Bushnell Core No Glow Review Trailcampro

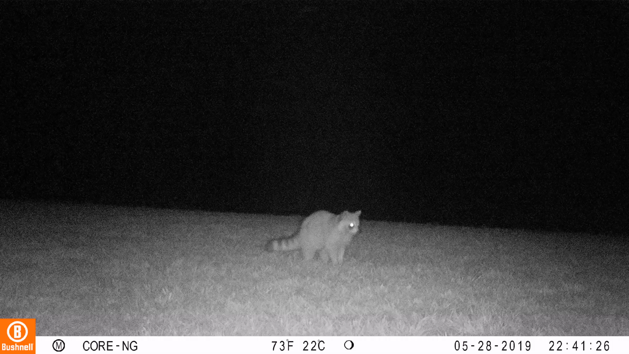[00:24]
Accordingly, as with most No-Glows, this unit has limited flash range and nighttime photos aren't quite as sharp as comparable Red Glow units.
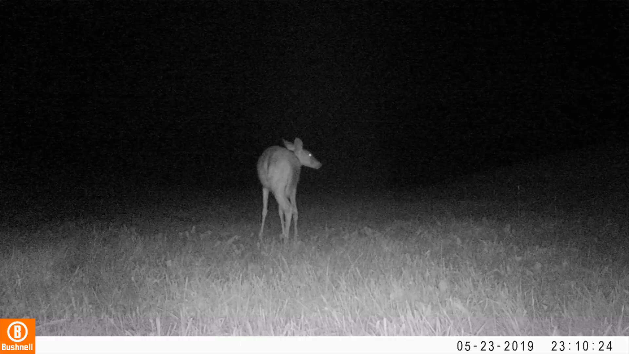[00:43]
Nighttime video is fluid with good contrast and illumination, especially when animals are within 50 foot.